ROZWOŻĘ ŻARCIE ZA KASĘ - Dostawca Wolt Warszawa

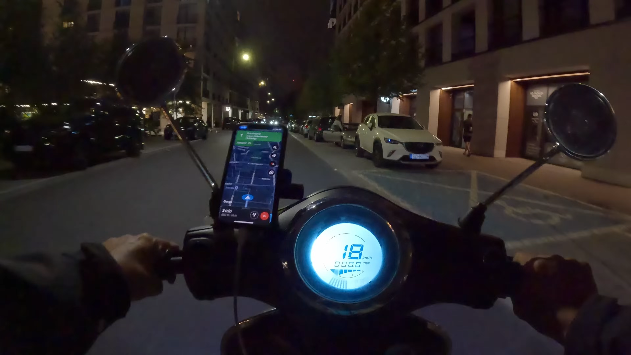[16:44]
Tu mi pokazuje, że tylko 850 metrów. I to z takim kółeczkiem. A ja sobie pojadę prawdopodobnie nonso prosto. Chyba widzicie na mapce jak to wygląda. I tak się robi Kasioreczka. Trzeba skracać i sobie wszczęcać. Teraz tylko pytanko, gdzie jest nasze wejście do Kratki.
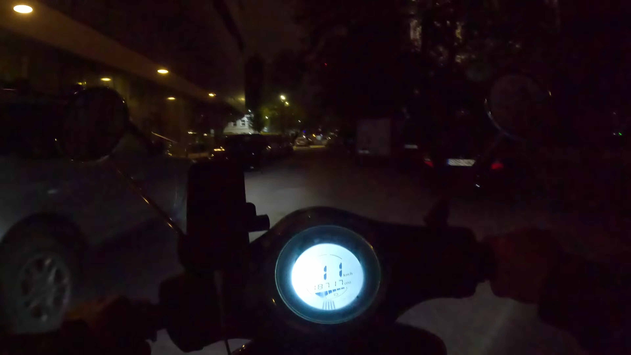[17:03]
Ej, to może być ta. Nie, tu jest początek dopiero. O, jesteśmy blisko.
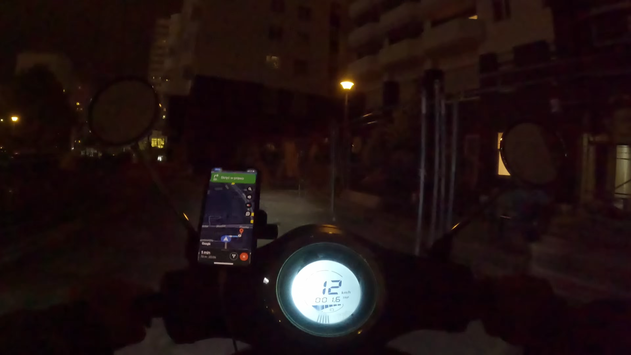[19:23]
Wszystko jest ogrodzone. Jakiś remont trwa. Zostarczanie w duży mieście to jest no trudność.
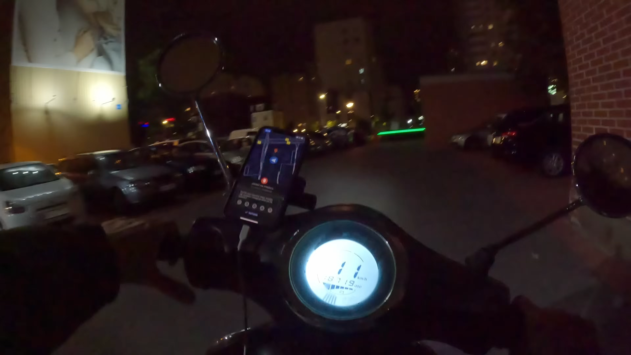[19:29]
To nie jest takie hop siup. Proszę bardzo. Coraz mocniejszy deszcz. Mam nadzieję, że szybko znajdę klatkę. Bo już mam takie tyły, że to żal mówić.
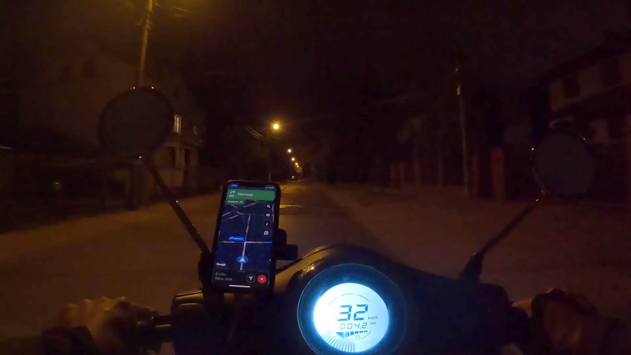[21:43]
Nic tu się nie dzieje. Jestem chyba bardzo daleko od domu. Prawdopodobnie to jest ostatnie zamówienie w plecaku. O Boże, jakiś pies jeszcze szczeka. Chciał mnie wystraszyć i mu się udało. Zmieścimy się, zmieścimy się. Ja tu jestem wąziutki z tym skuterku.